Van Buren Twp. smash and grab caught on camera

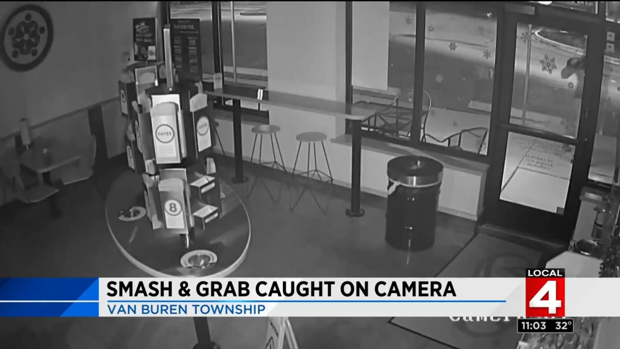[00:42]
But someone forgot to tell this guy throwing a brick through the front door will not get you any faster service. The alarm goes off and goes silent to the police department. But it's clear this man wasn't looking to place an order when he broke in at 6 30 in the morning. Starbucks was open. There was a lot of people walking by. There was traffic pointing out. Video even captured the burglar walking by numerous times before finally barging in. Once inside, you can see him hide when the car's headlights shine light on the dark restaurant. And then once that hides, comes over to this corner and you can see him looking.
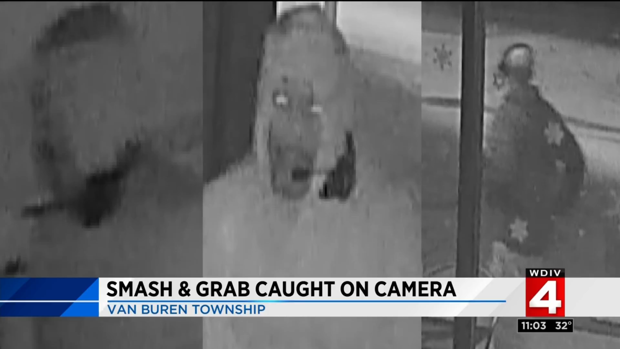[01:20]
Like a drive-thru headset for maybe somebody who works at another restaurant. Once inside, the crook went straight for the register. But remember, the store was closed. There was no cash inside.